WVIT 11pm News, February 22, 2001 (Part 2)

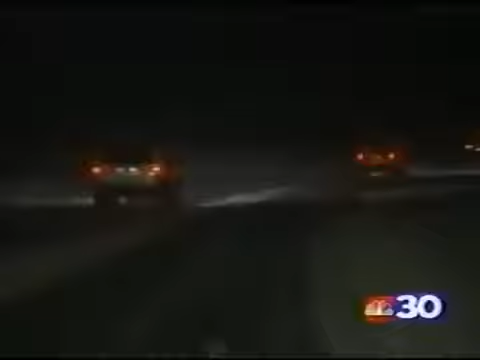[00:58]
All you can do when this is your view of I-84 in Southington.